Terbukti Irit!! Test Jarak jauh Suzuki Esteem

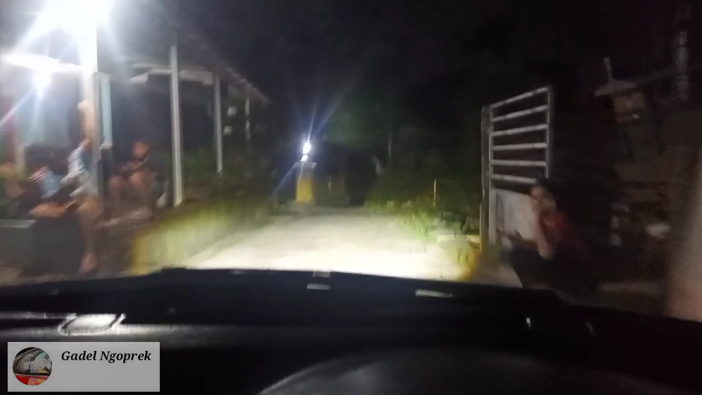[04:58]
Dan ini alhamdulillah kita sudah sampai di rumah lagi teman-teman, sekitar jam 7 malam.
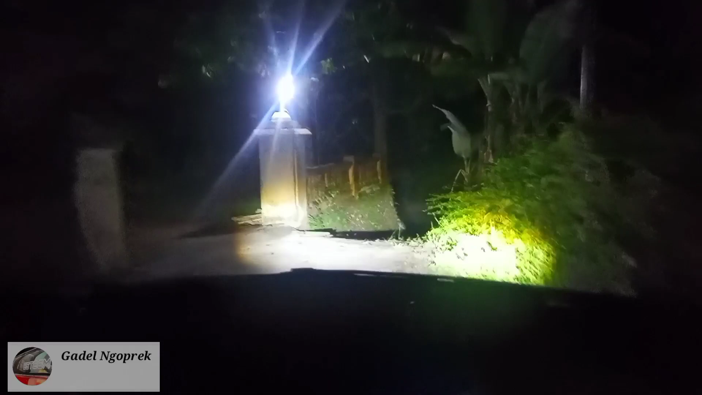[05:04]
Alhamdulillah pulang pergi tidak ada kendala sama sekali. Ini membuktikan bahwasannya ketika walaupun kita punya mobil tua,
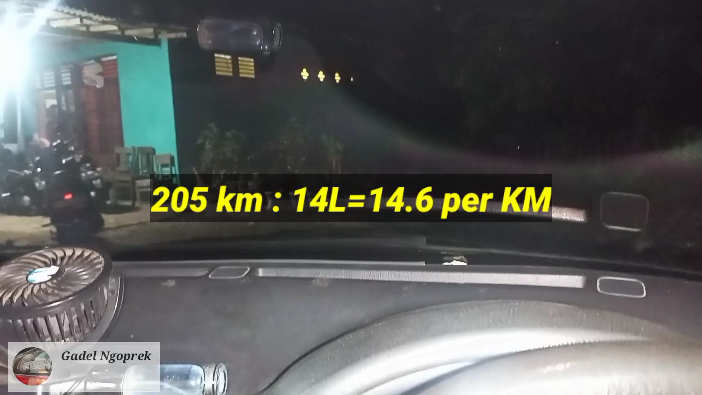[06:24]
Kita misalkan kurang lebih pakai 14 liter, jadi 205 kilo dibagi 14 liter kurang lebih ketemunya